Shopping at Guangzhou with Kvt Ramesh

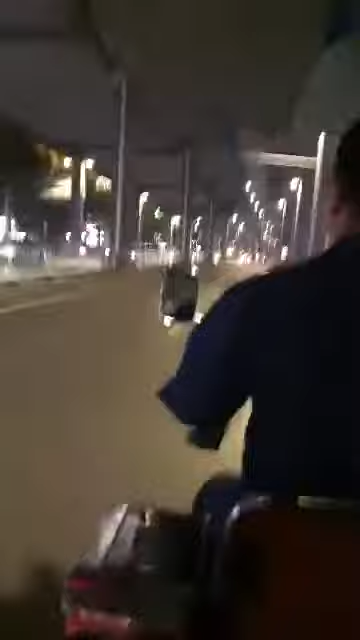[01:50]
20 minutes but we decided to take this small tuk tuk which we found in the shopping area it's a new
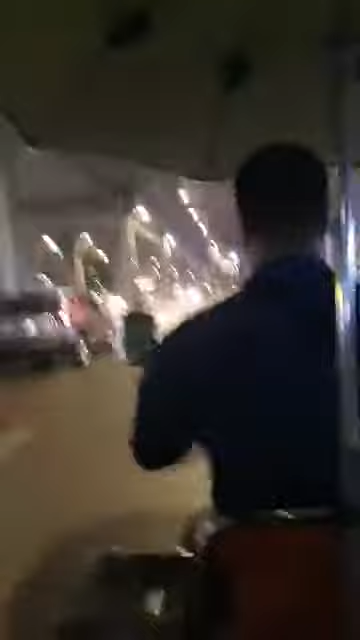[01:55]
experience for us and this guy is driving like mad
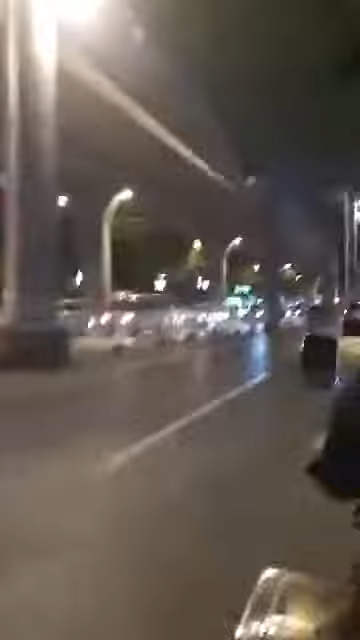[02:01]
okay so what you are seeing is the streets of Gongzhou